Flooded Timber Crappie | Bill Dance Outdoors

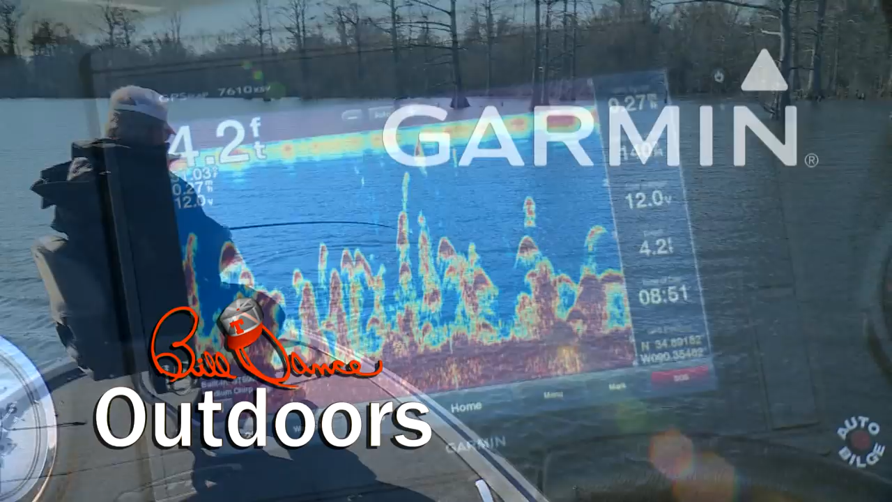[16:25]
And by Garmin Fight your fish Not your fish finder
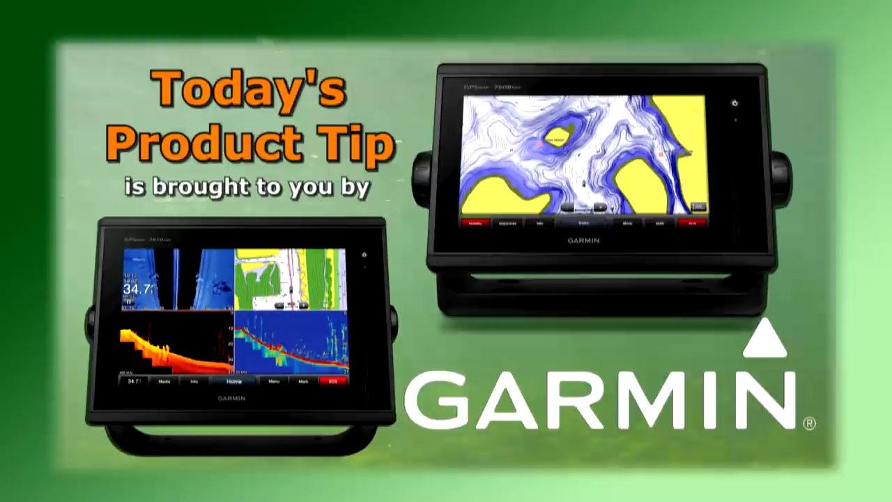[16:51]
With advanced sonar technology like chirp And exclusive panoptics all-seeing sonar You'll spend less time finding your fish Anglers looking for a way to make their smaller boats